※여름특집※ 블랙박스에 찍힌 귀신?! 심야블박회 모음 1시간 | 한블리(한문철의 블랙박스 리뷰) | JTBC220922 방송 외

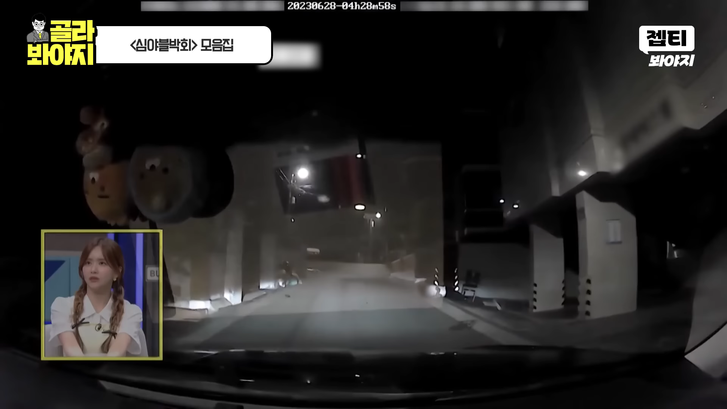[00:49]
어? 어, 떨어졌어. 어? 고마 쓰러져 있네. 어디? 어? 어, 진짜 있다. 어, 사람 있네. 어? 고마 쓰러져 있네. 어디?
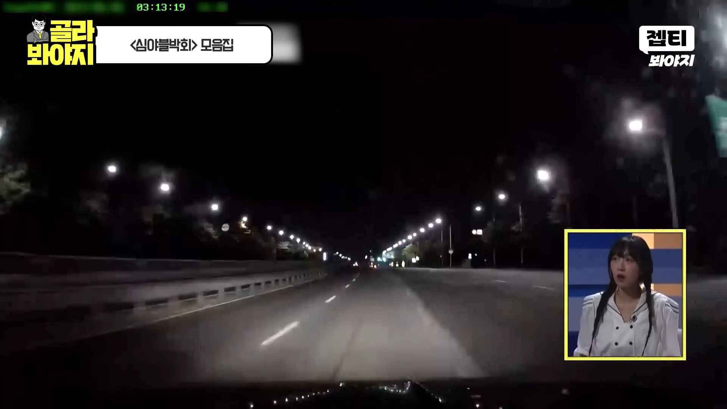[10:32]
아무도 없는데? 아무것도 없지. 와. 이 시간에 새벽 3시 누가 있겠어? 이렇게 넓은 길에.
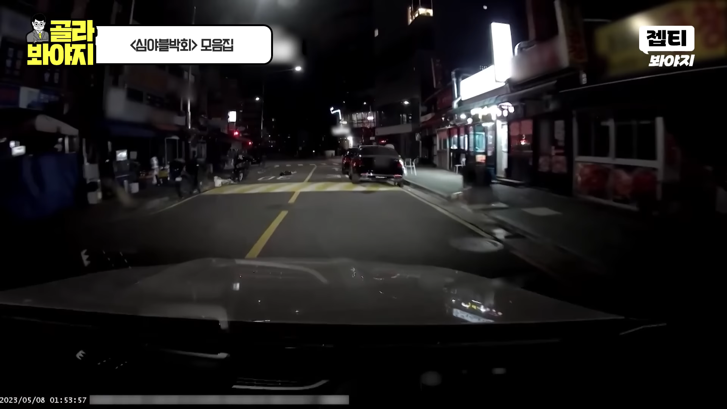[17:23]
어디 어디 어디? 오 사람 있어 사람 있어. 사람이 땅 누워 있네. 오 사람 있어 사람 있어. 와. 아니 왜 자꾸 바닥에 누워 있지? 저봐 저 어. 와. 왼쪽에. 자, 너무 안방처럼 주무시네. 오토바이가 지나가면서 힐끔 쳐다보고 뭐야? 근데 블박차는 지나갈 공간이 안 되니까 못 가는 거예요. 저럴 때 어떻게 해야 되죠?
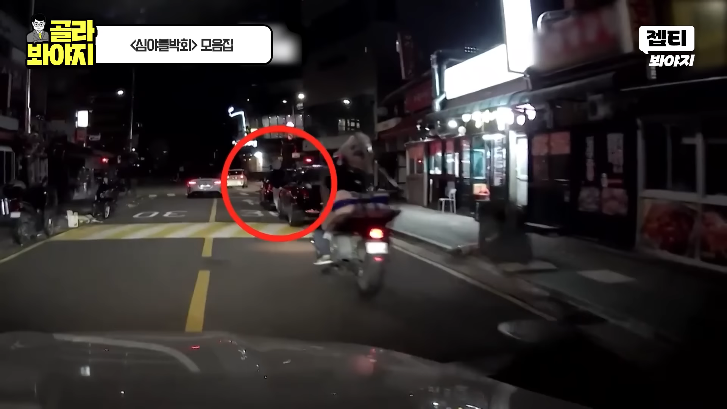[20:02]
여기 청계 옆인데 아 지금 일어났거든요. 저 술 취한 사람인 것 같은데. 저 사람이 멀쩡하게? 일어났어.
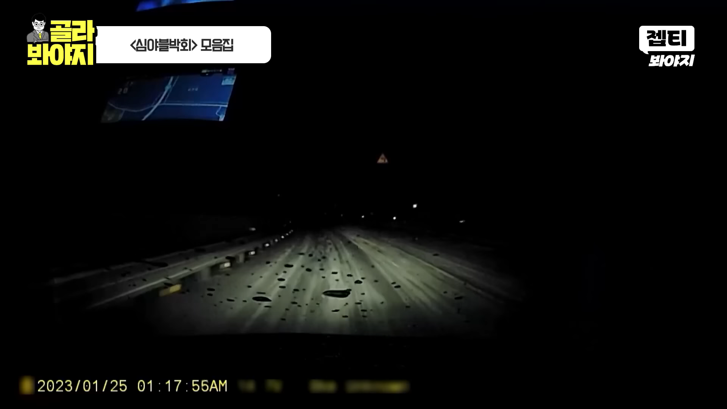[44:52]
어, 상향등 켰으면 좋겠어요. 상향등. 제발, 제발. 뭘까요? 이거 상향등 켜야 돼요. 켜서. 너무 어두운데? 어머! 어머!
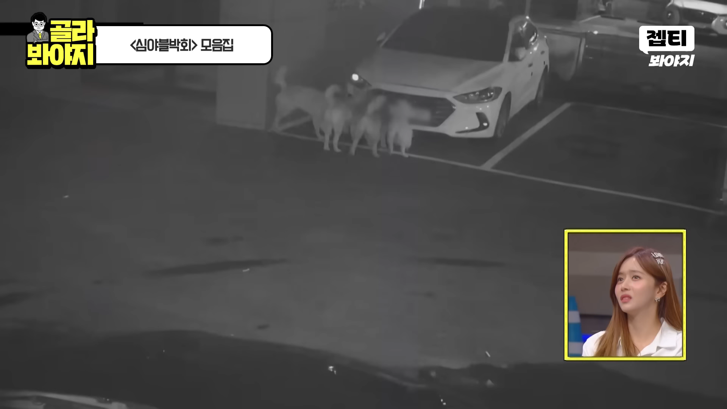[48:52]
너 안 나오면 어떡할까요? 꼬랑 집어서 저 바로 들어왔어. 들어왔어, 들어왔어. 예. 이 동네 들깨가 되게 많네. 이거 어떡하냐, 이거?
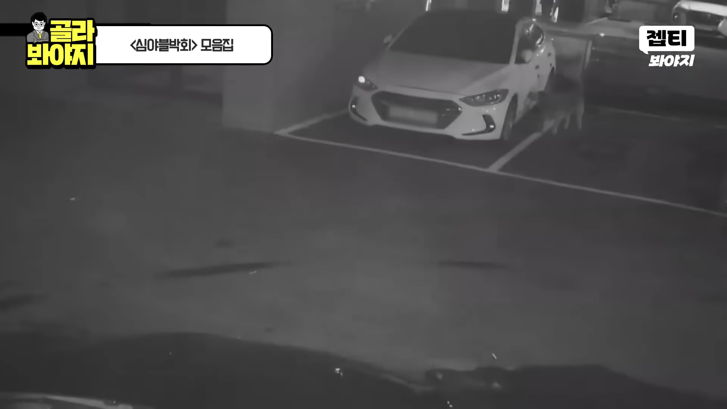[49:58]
저렇게 아주 오랫동안. 그래서 나중에 차가. 세상에. 세상에. 와. 세다. 예.
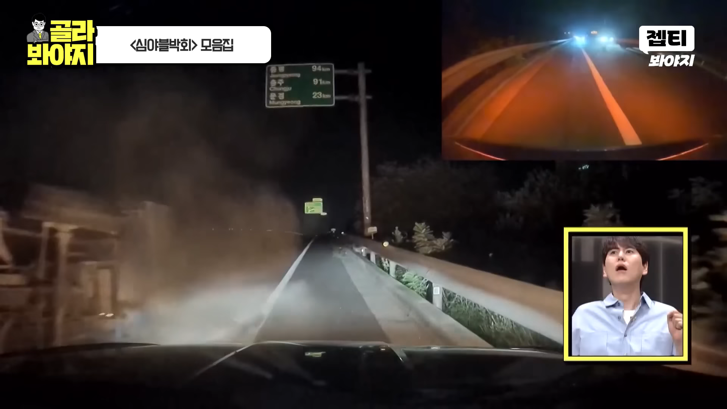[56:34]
지금 보신 거 뭐예요? 몰라요. 아, 트럭인가? 엄청 큰 차 같아요. 다시. 자, 가로등이 없어요, 그죠? 가로등 없는 곳에서.